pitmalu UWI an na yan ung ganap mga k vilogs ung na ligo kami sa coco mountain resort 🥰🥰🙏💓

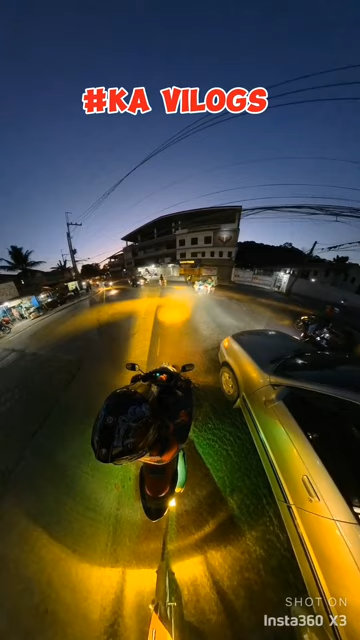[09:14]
Pakaliwa tayo Dito guys So yan Meron tayong kasunod Na riders Dyan So dilaw din yung ilaw nya So iniilawan tayo Dyan Thank you buddy Ingat ingat buddy Sa Pag the drive Diba So yun Antay muna tayo Gawa nung Ang enforcer Nakabantay So Ipapago tayo Pag okay na So yun Nakakaway na lang yan Mga Ludes Diba